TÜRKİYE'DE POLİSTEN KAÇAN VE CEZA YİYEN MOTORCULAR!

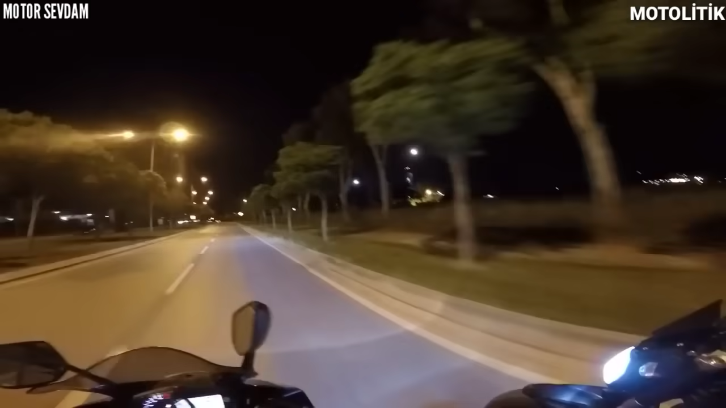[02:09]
Tamam. Göztepe Köprüsü'nün orada. Oradan gireriz, bir sonrakinden çıkarız. Köprüye gelmeden girelim. Orada polis mi var?
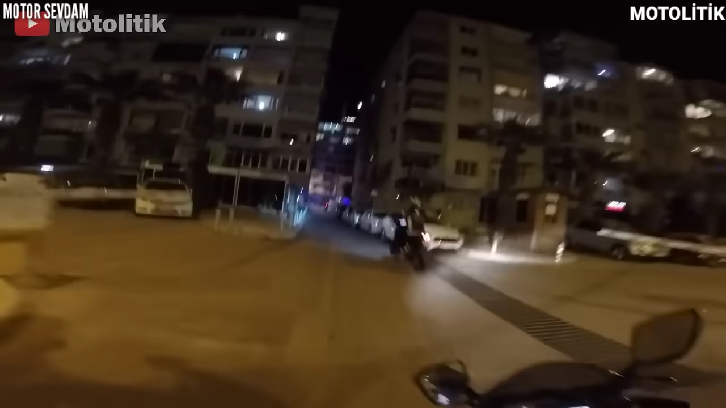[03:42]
Eren, buradan gidelim. He? Buradan gidelim, yukarı çıkalım. Orayı kesebilirler. İlk polis anons geçti, ondan yolu kapattılar orada. Tekme attı, durduramadı. Tekme attı, durduramadı.